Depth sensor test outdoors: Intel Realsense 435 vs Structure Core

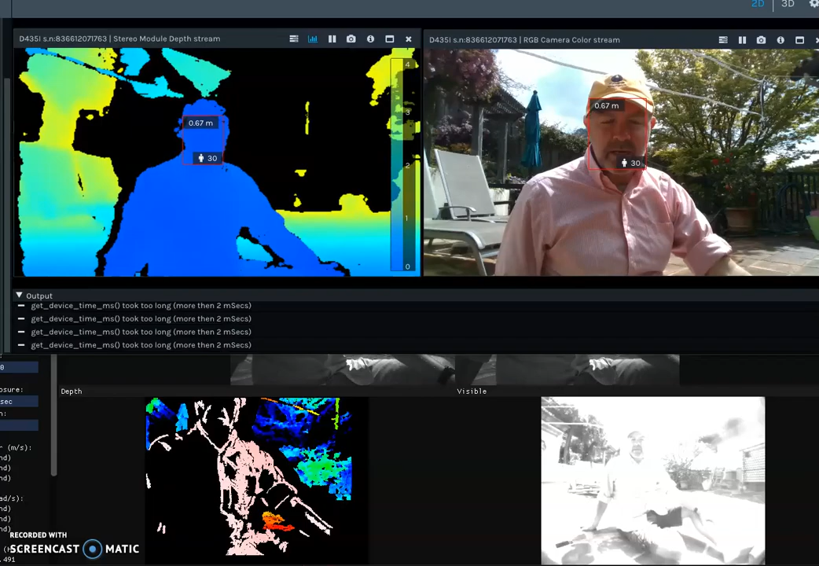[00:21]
I'm going to be testing the Intel RealSense in the top two windows. The structure core is at the bottom two windows. I'm going to just be walking backwards and counting out my distance so you can see when each one hits the limits of the range. I'm now at 1 meter, 2, 3, 4, 5, 6, 7, 8, 9, 10, 11, 12, 13, 14, 15, 16.
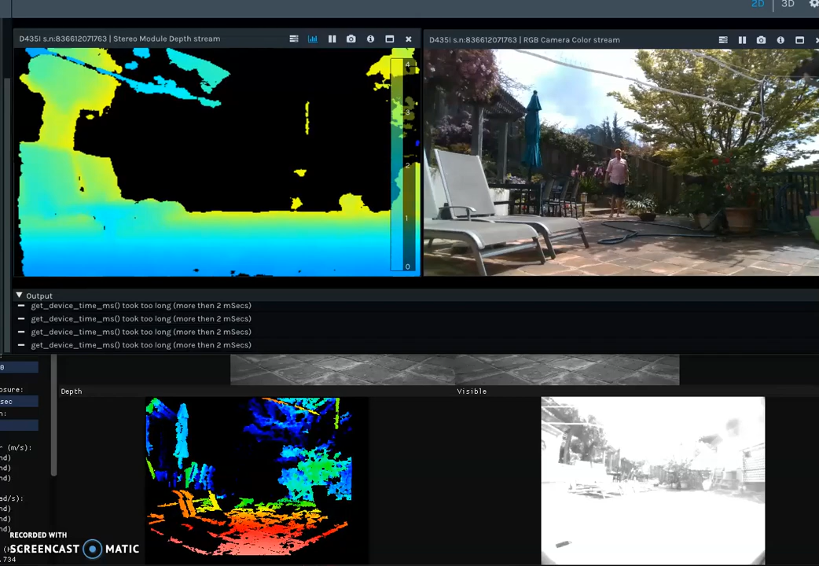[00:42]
Coming back, 15, 14, 13, 12, 10, 11, 10,
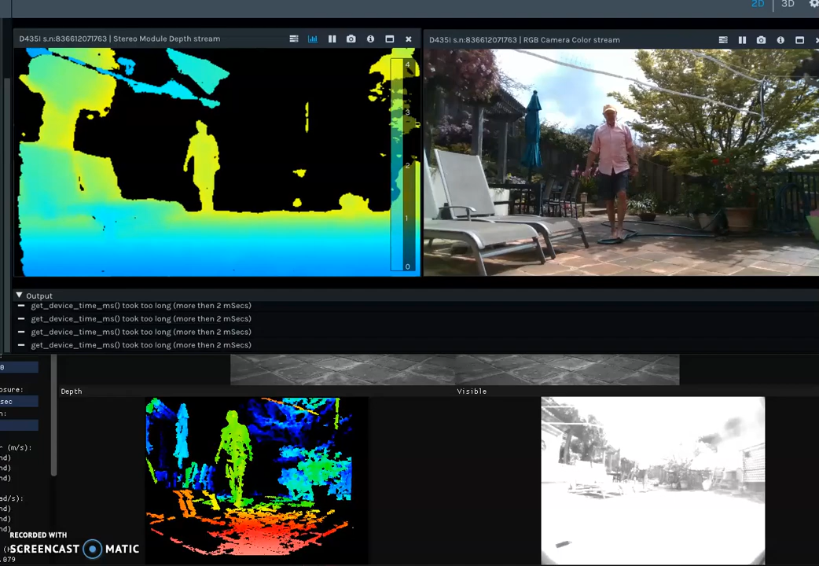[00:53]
9, 8, 7, 6, 5, 4. Okay, I got my distances a little bit off.